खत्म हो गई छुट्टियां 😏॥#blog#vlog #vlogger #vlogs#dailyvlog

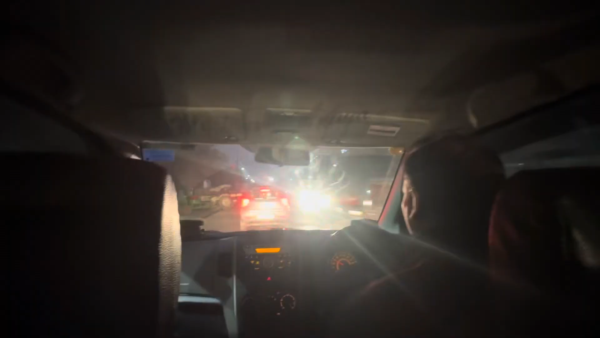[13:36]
गारियों में देखिए लाइक चल लेए घर पहुंसते हमें हो गई है रात पहुंस गया है
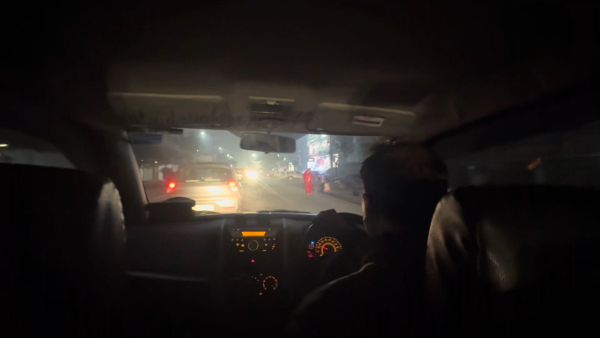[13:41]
तो पहुंच चुके हैं घर भाईया